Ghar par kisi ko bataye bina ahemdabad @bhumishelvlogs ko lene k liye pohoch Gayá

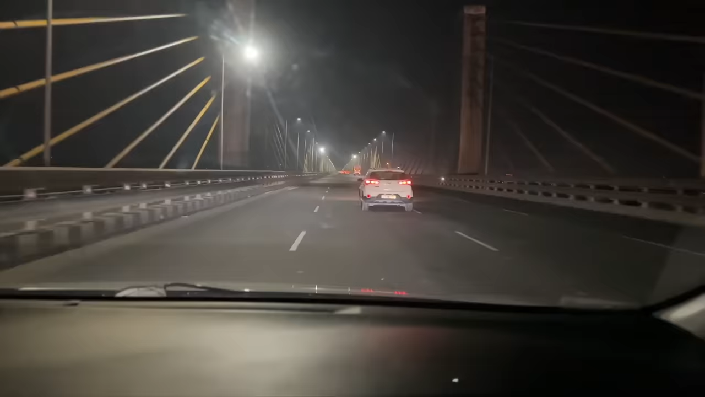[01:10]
तो जी पहुच चुके बरुच के ब्रीज के उपार जो कि सब लोग वीडियो लेते ही है हम लोग ने भी ले लिया सोचा वीडियो ले लेते हैं बरुच पहुच गया है थोड�